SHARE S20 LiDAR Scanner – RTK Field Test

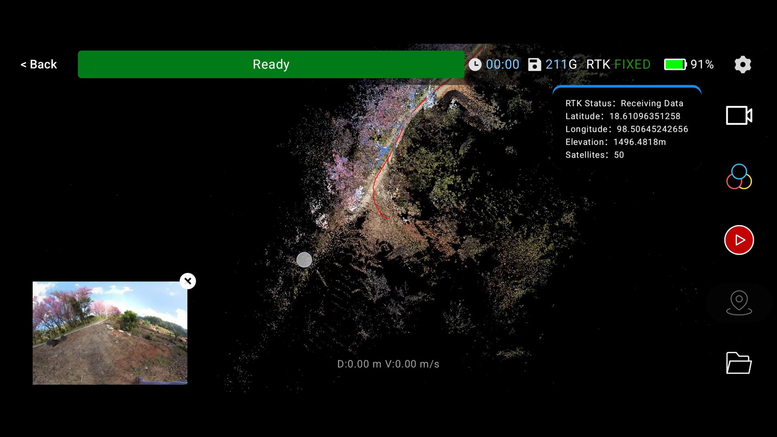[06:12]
124 meters of the travel in under three minutes.
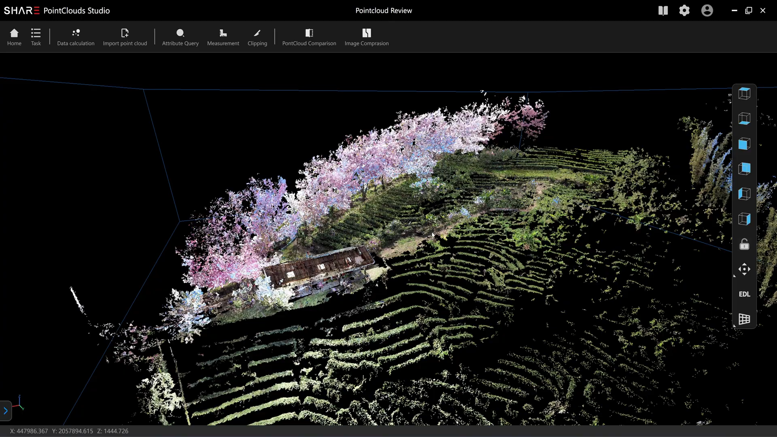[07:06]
This point cloud is fused by using the RTK. When I click on the point cloud here, it's going to show a GPS coronet. So the C is 1442. This will be the Epsilon height of the ground.
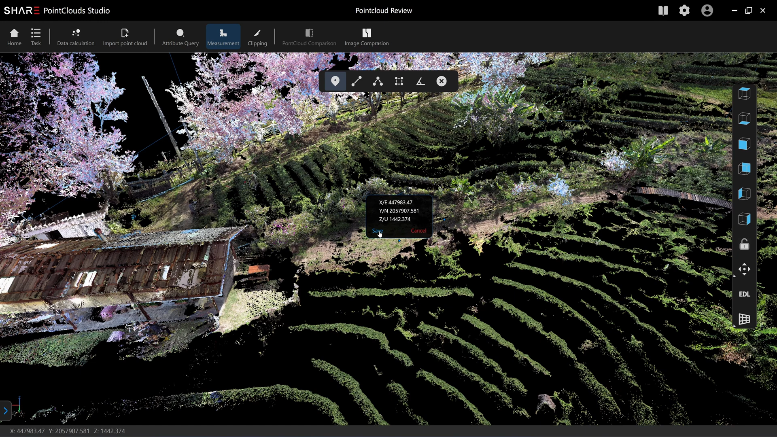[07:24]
And if I click on save, it's going to save the measurement coronet here.
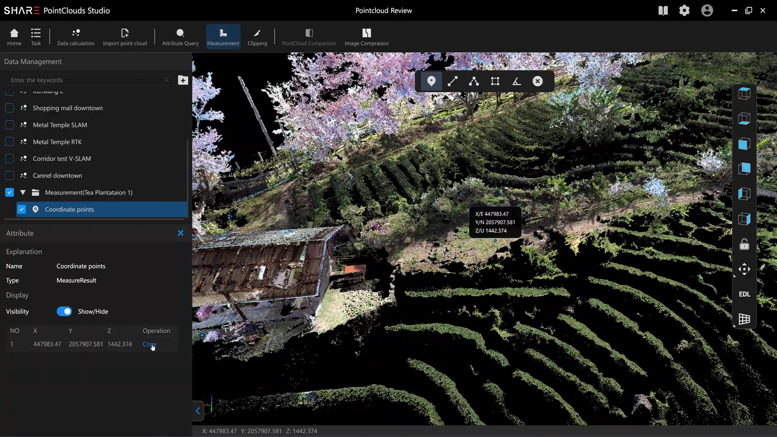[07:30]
And you can use the copy command to copy each point from the scan data.
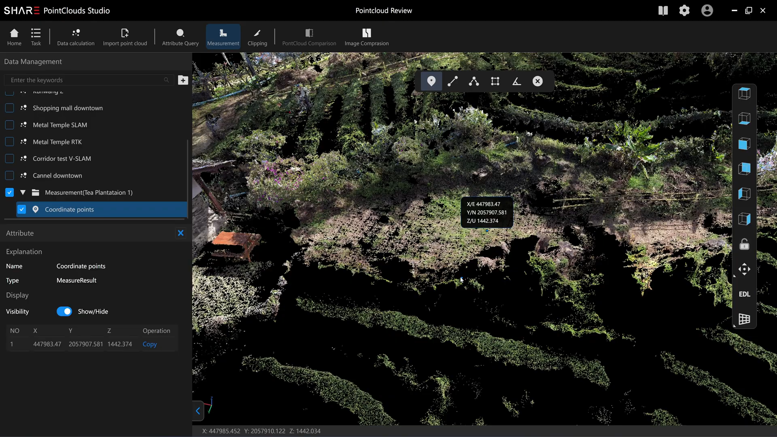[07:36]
It's going to contain the GPS coronet. So if I want to know what is the height.
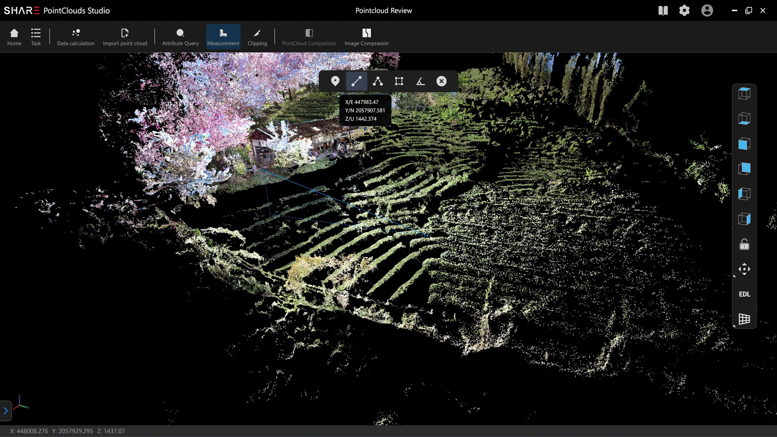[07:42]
So the measuring tool has a dot line that you can see the alignment. Now it's 38 meters. For the share S20 and the C1, colorpoint cloud can go up to 40 meters. But the non-color version is going further. 60 sometimes I can detect 70 meters.
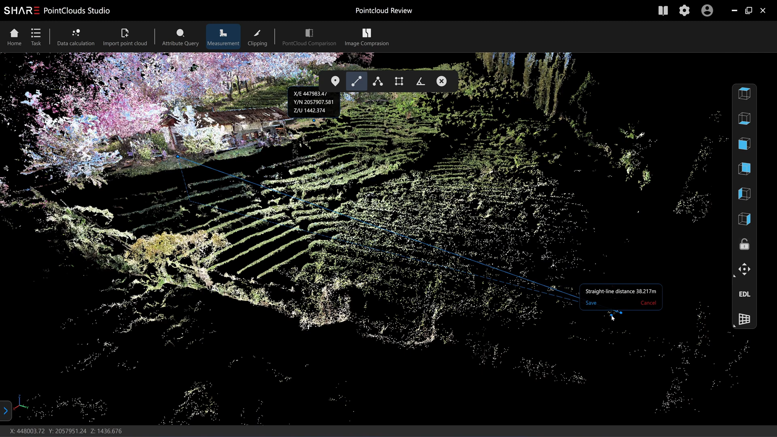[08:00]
But the color one will go up to 40 meters. If I click on save, you can read the delta C value.
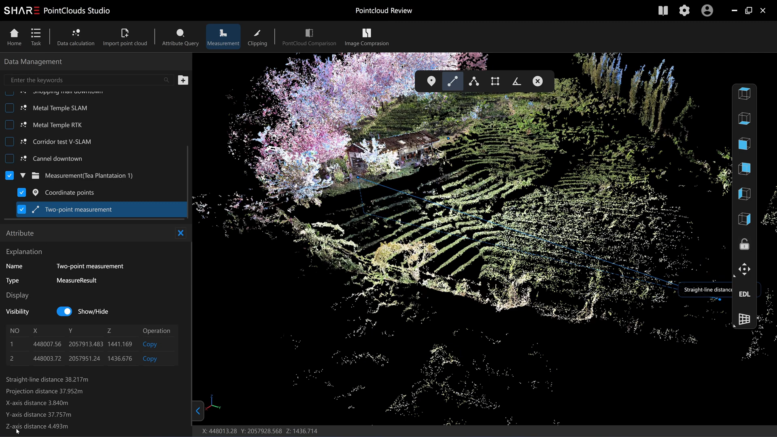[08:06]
It's a 4.493 meters.
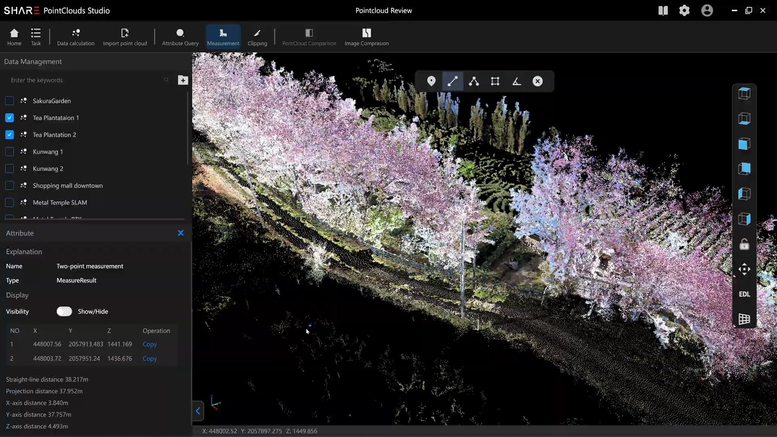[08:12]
Okay, this will be the second scan. The first scan and the second scan,
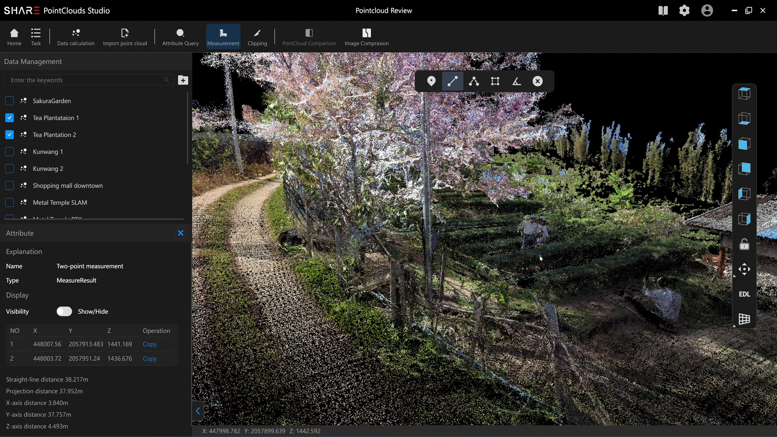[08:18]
it aligns itself automatically because it contains a GPS coronet. So if you are going to scan a very large landscape, you can split the scan into the multiple scan and it will align itself with a GPS coronet.
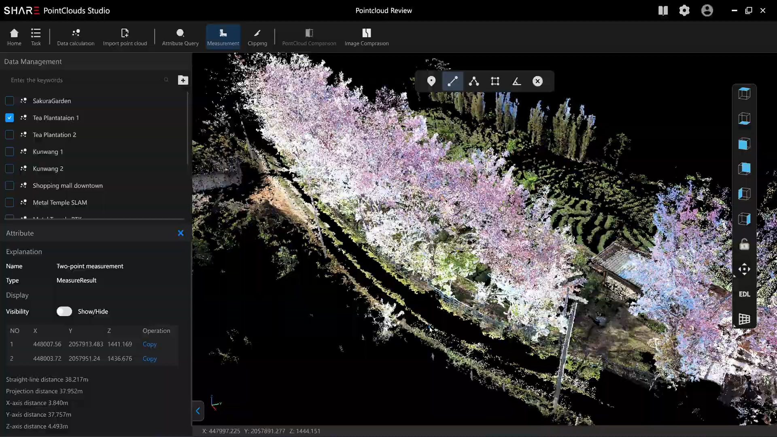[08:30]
And the processing time for this scan is about an hour.
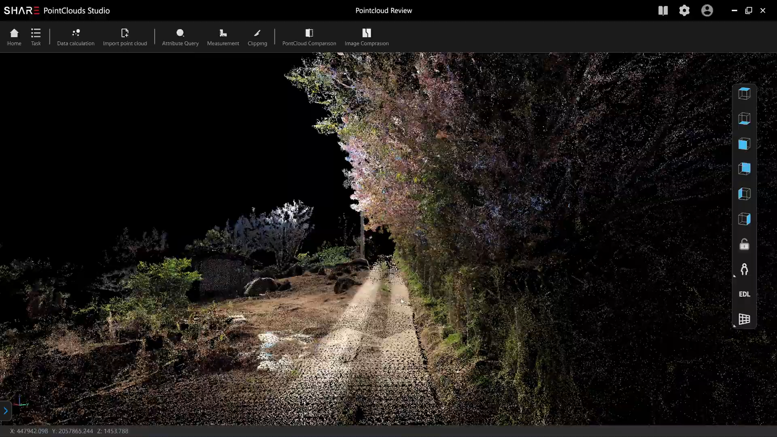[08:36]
It's no complaint about the performance of the viewport. What you see here is a 4k resolution.
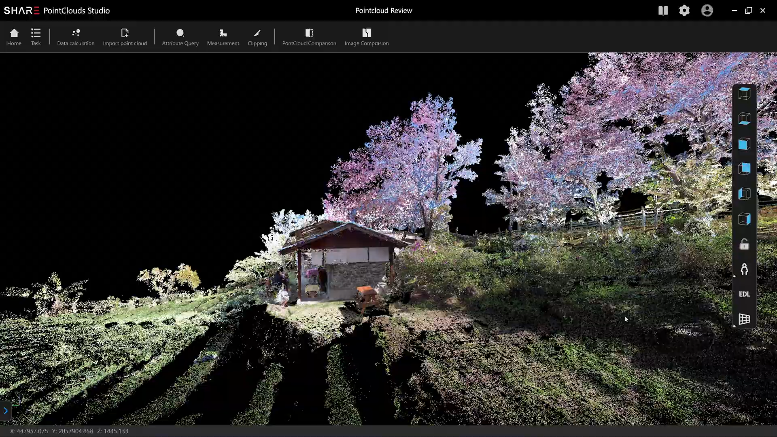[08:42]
You can use it for construction planning. So the orientation of the scan data, the y-axis will be the north and x-axis will be the east.
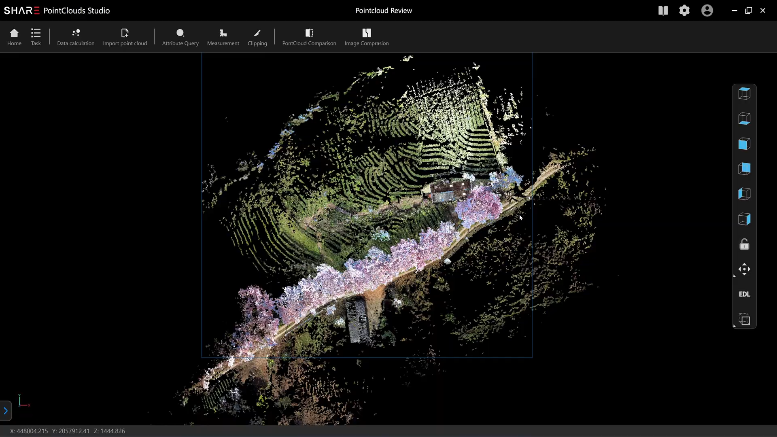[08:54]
Okay, so this will be the scanning result from the S20.
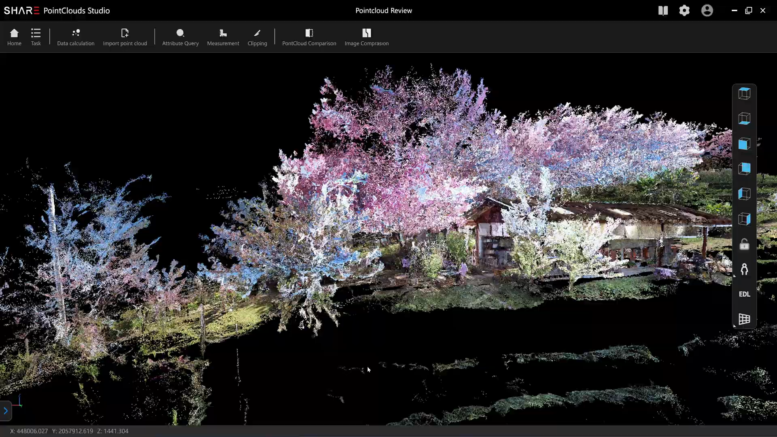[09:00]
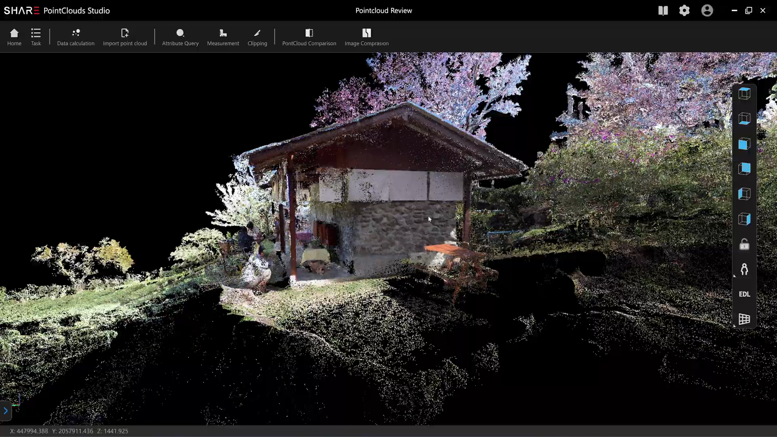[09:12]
Detail on the stone wall is quite good. But as I said before, the quality of the pi cloud from the RTK is not as good as the SLAM.
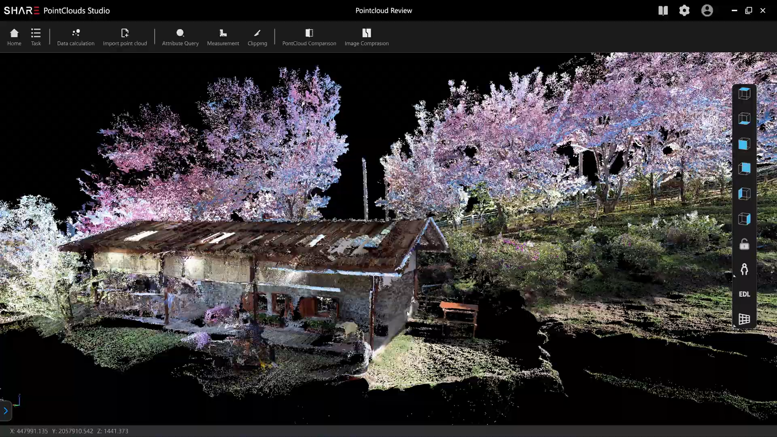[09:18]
But in this open field like this, SLAM is not going to work very well.
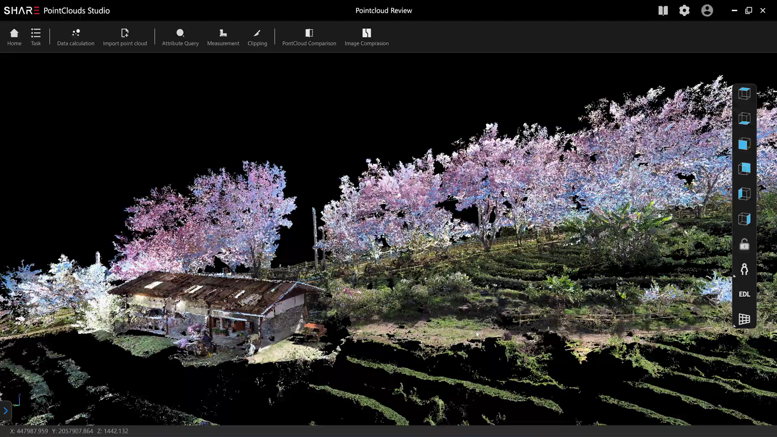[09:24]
There's no feature to track, just empty field with some trees.
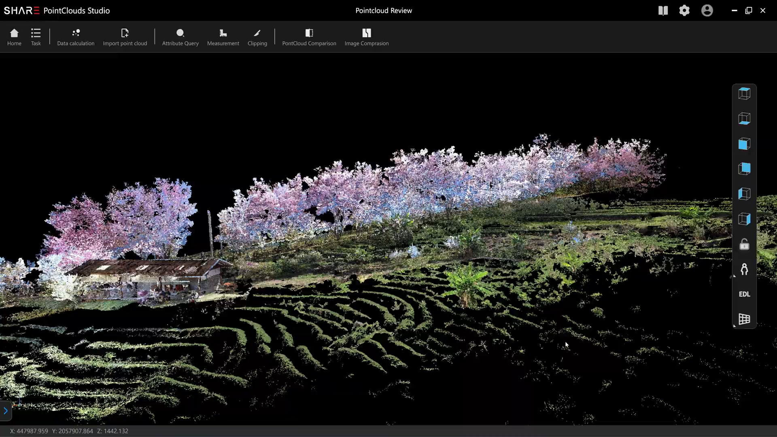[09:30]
RTK would be benefit. If I use SLAM to scan, it will take twice the time. The load here looks so real.
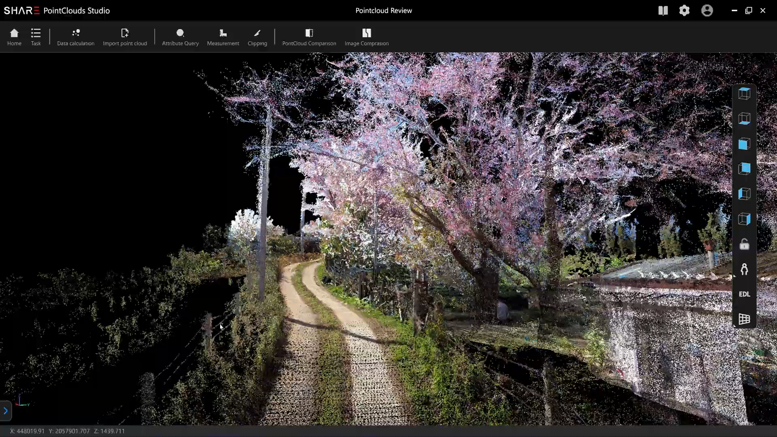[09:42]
I mean, I don't even need to use the 3d.js.
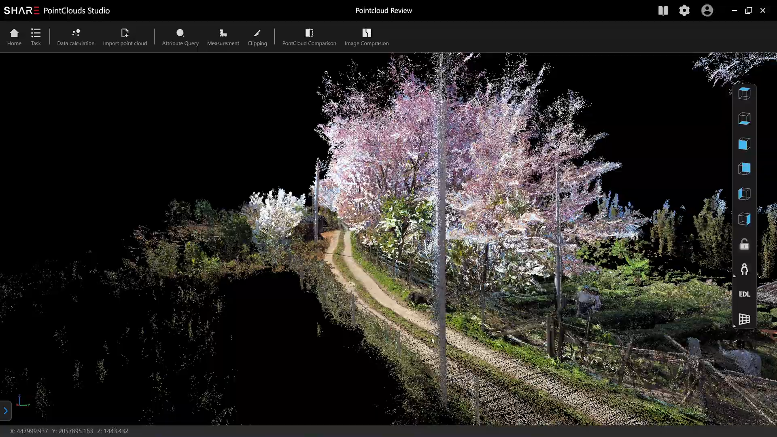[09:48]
The detail from the color pi cloud is quite good.
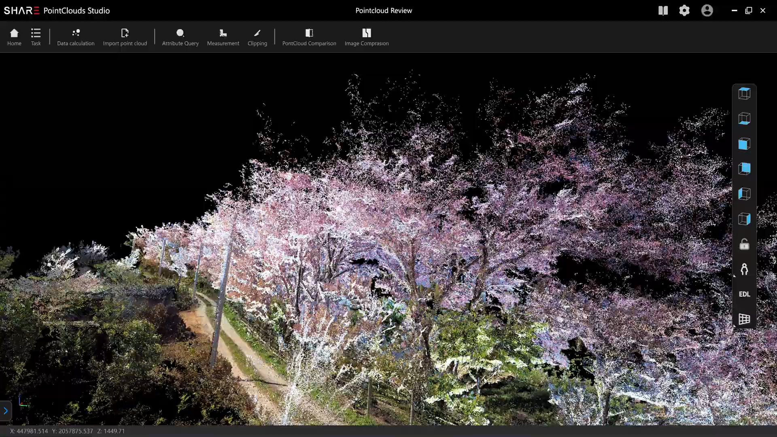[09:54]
Let's move to the second project.
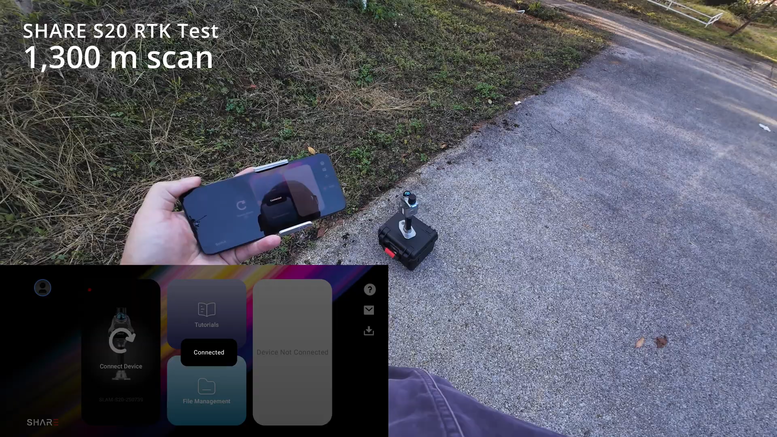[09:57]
Okay, this will be the second test.
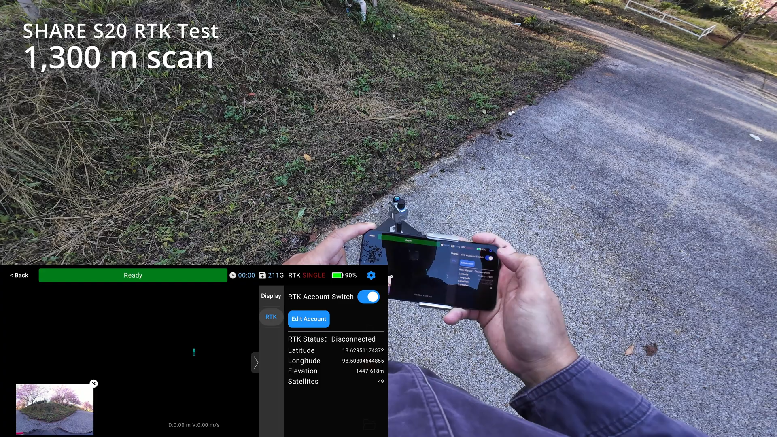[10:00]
I was still up on the mountain. And I'm going to make a two long travel distance scan.